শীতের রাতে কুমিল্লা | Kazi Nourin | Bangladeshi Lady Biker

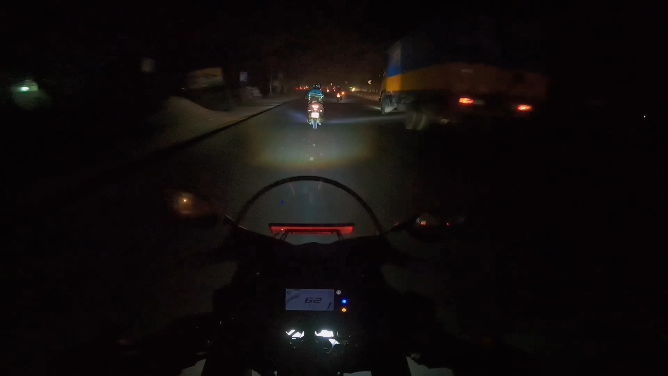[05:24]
বাট আমার তো অস্থির লাগতেছে, মানে অপোজিট থেকে যখন লাইটগুলো পড়ে তখন কুয়াশাগুলো আরও ভিজিবল হয়, তখন আরও ভালো লাগে। এটা একটা ভয়ঙ্কর অ্যাক্সিডেন্ট।
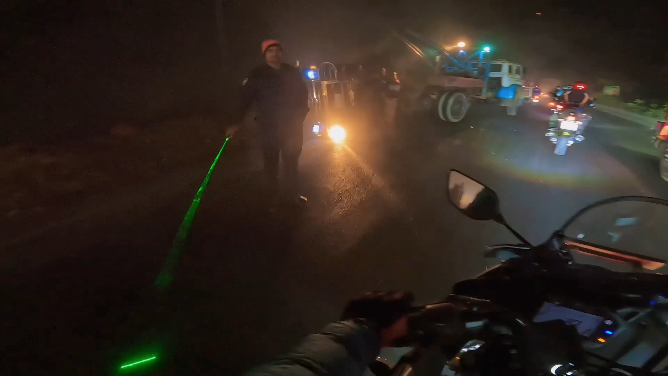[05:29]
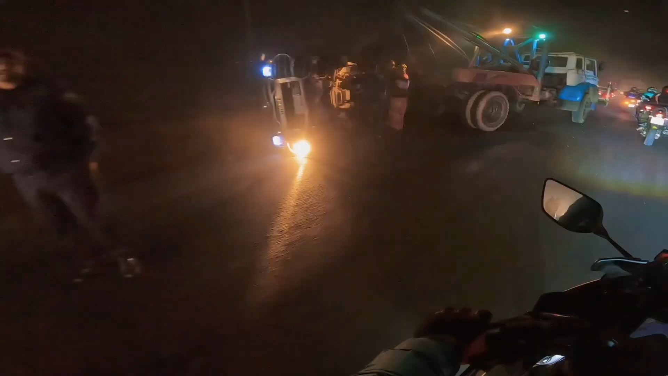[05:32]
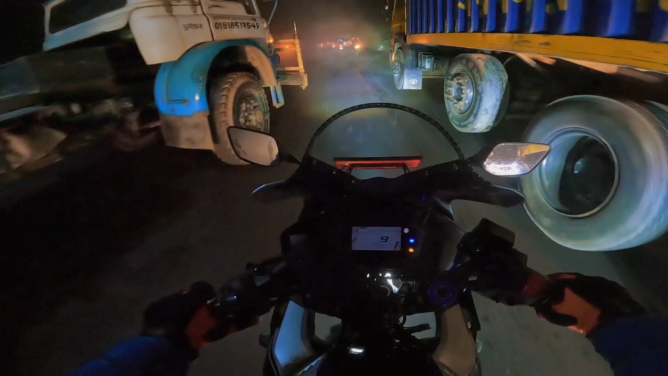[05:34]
ভালো, থ্যাংক ইউ সো মাচ। কিন্তু এখানে একটা ভয়ঙ্কর অ্যাক্সিডেন্ট হয়েছে, অনেক ভয়ঙ্কর একটা অ্যাক্সিডেন্ট।
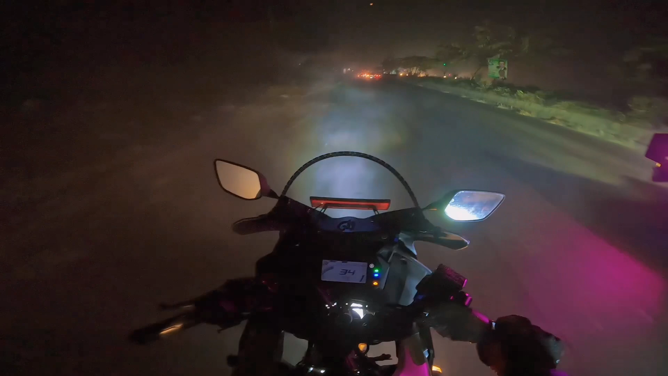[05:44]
যাই হোক, আসলে এই জায়গাটা থামতে পারলাম না। এখানে আমার গাড়িতে হঠাৎ করে ইঞ্জিন সিগন্যাল দেওয়া শুরু করছে, এই যে ইঞ্জিন সিগন্যাল, এবং এটা কেন দিচ্ছে এটা জানি না।